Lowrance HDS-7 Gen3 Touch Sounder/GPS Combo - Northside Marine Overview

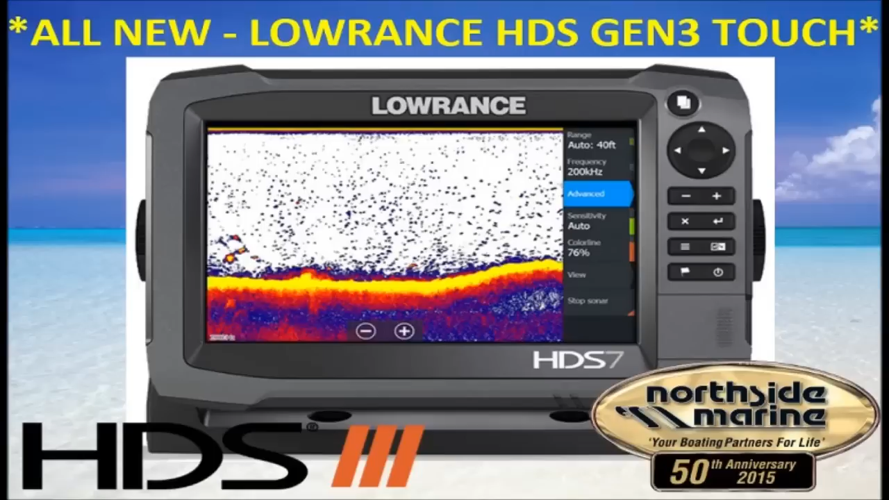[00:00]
Check out the all new Lowrance HDS7 Gen3 Touch Sounder GPS Combo. The new HDS Gen3's integrate leading edge fish finder technologies and the latest advances in navigation into one easy to use multi-touch display. It combines a brighter multi-touch display and enhanced processor with leading edge fish finder technologies including chirp sonar,
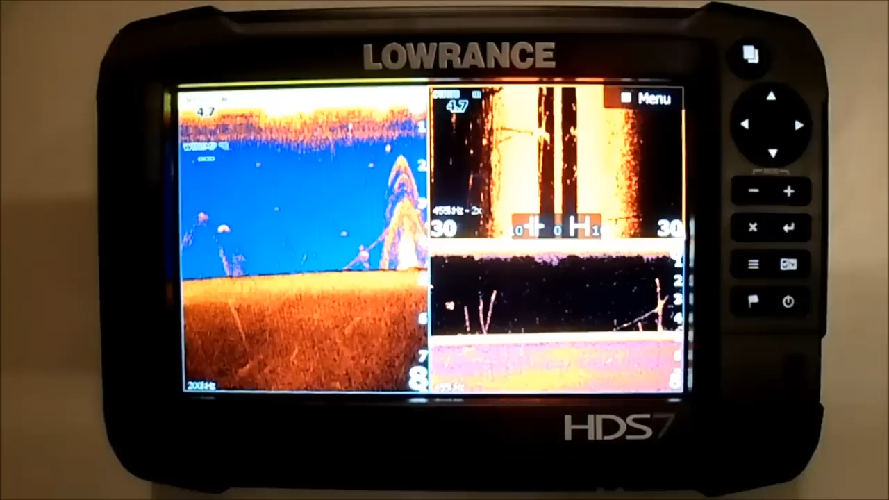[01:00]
dual micro SD card slots, touch plus keypad operation and built in wireless connectivity. The Lowrance HDS7 Gen3 features a 7 inch LED backlit multi-touch widescreen display with a resolution of 800x480 pixels. It has a power output of a maximum of 500 watts RMS and comes with a 2 year warranty that is also backed